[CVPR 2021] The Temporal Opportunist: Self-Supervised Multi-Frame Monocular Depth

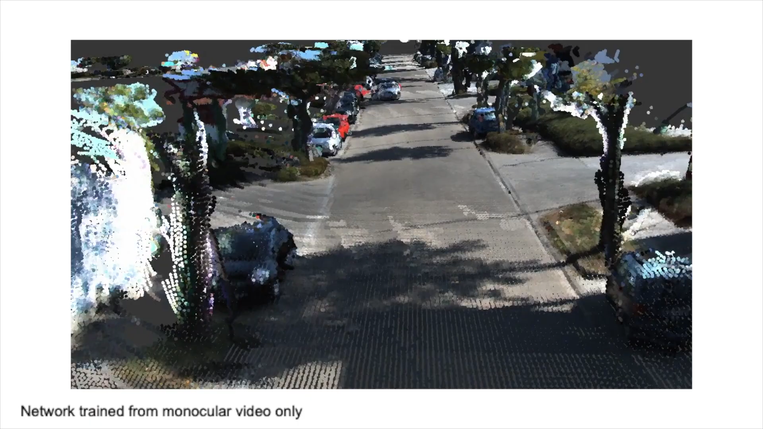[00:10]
Many Depth is a new method for depth estimation, which combines the learning-based priors of monocular depth networks with the
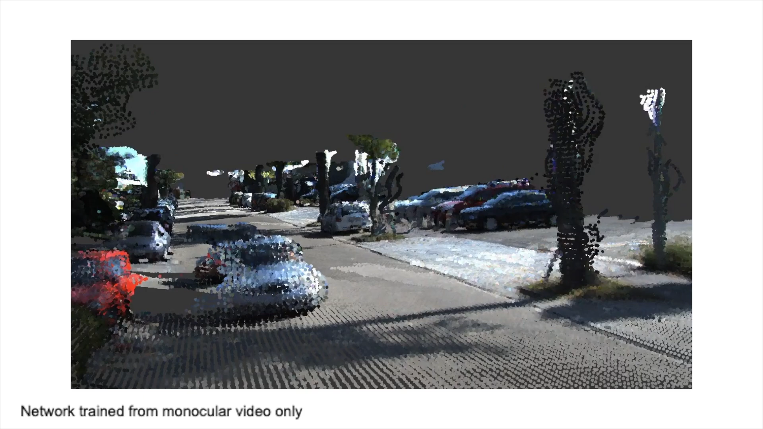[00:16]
geometric reasoning of multi-view stereo to leverage the best of both worlds.
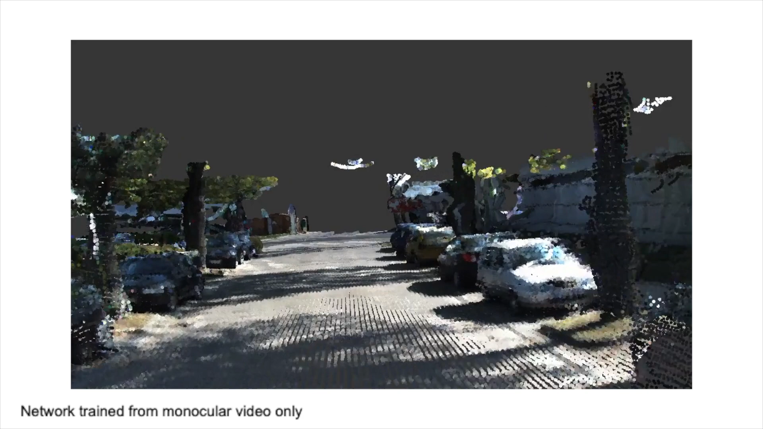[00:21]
This allows us to accurately predict depth for single images and a sequence of frames when available.
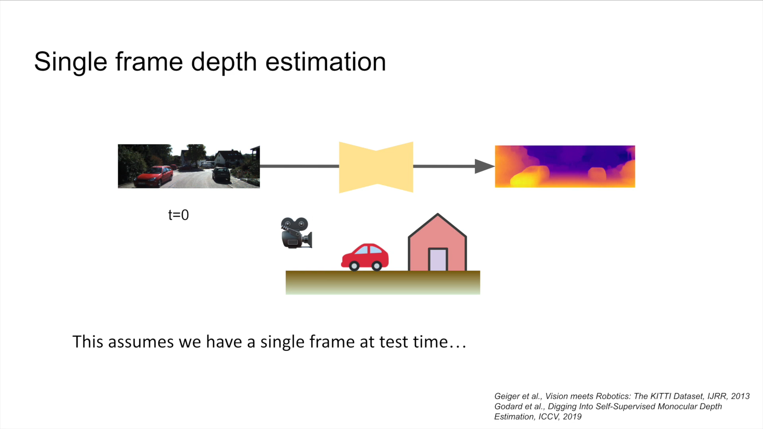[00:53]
but often we actually have sequences of frames coming from a moving camera. So, how can we make use of this extra information?
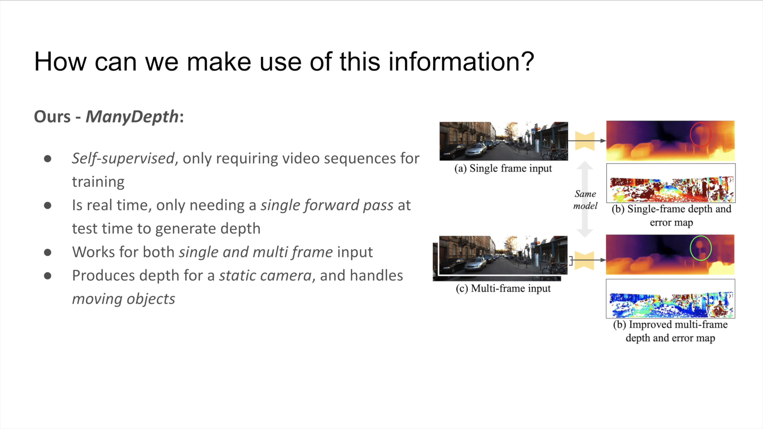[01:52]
So, how do we do it? Inspired by multi-view stereo, we build a cost volume from multiple images,
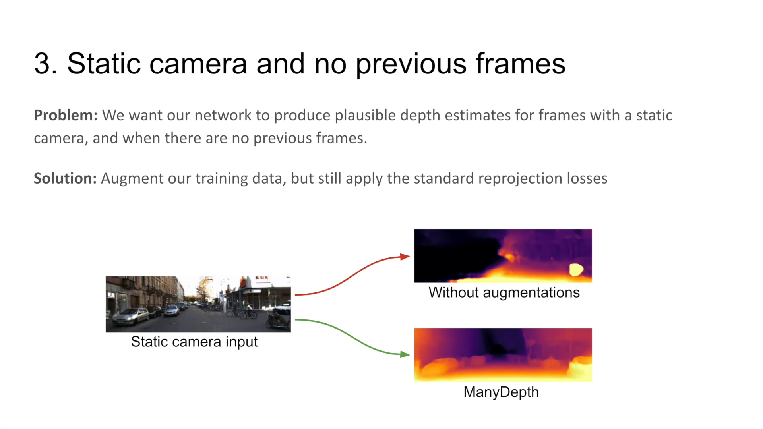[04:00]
In both cases, we importantly still apply the reprojection loss, teaching the network to be robust. Now, let's look at the impact of our contributions.
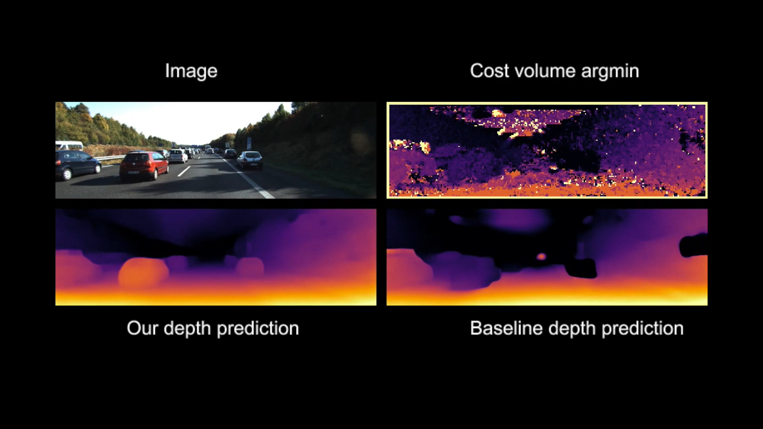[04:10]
On the left, we can see the disparity estimates of our full method, and on the right, we show the predictions made by a baseline model, which naively uses the cost volume being trained without our motion masking or our static frame augmentation.
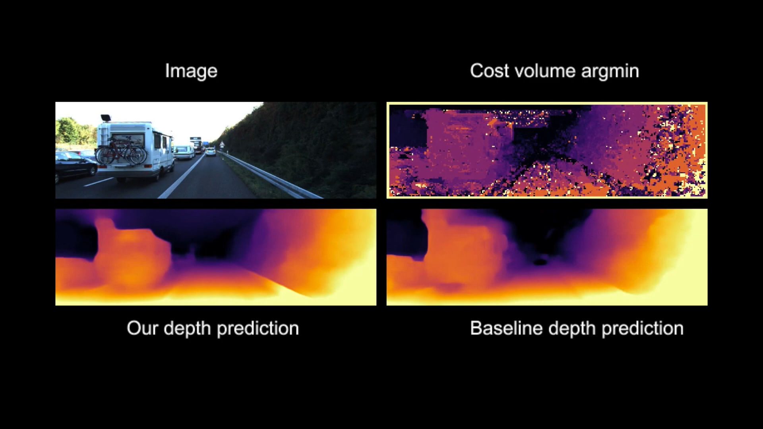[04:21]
Additionally, our full method can handle cases where there is no or very little camera motion shown here.
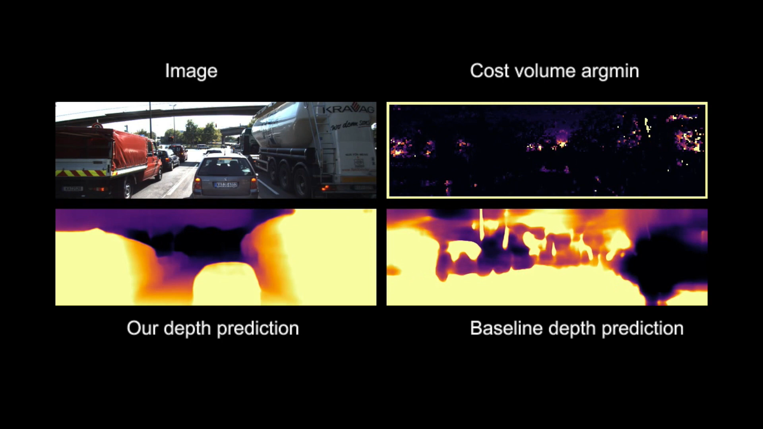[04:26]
In these cases, the cost volume is unhelpful, and our baseline model produces very poor disparity estimates.